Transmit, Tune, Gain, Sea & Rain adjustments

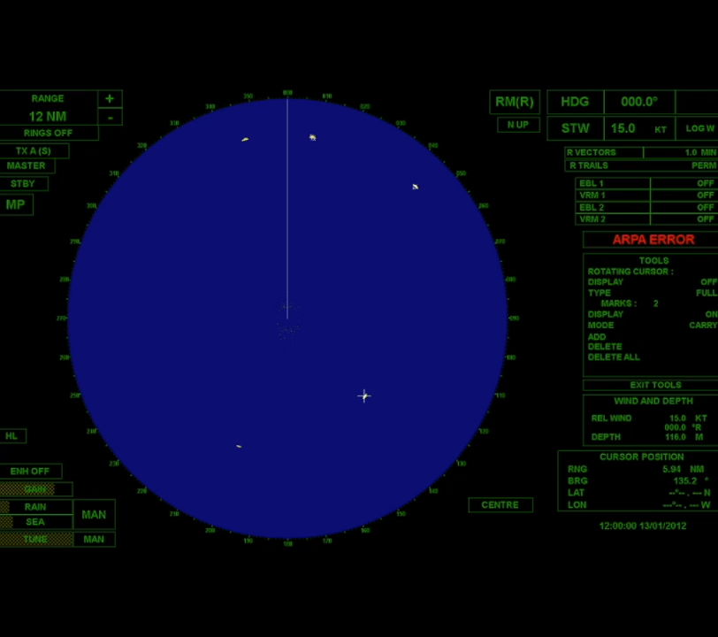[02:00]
Oh, I put it in the wrong spot. Let me just delete that, okay? Let me add for target three. Let me add for target four. Let me add for target five. Okay, and now I'm done. I'm ready for the start of the simulation. Now I'm going to add示 bridges where I'm going. I'll add for theWhereThat. So I'll add an land unter beliefs about those levels. Now I'm going to add a map on the right-show.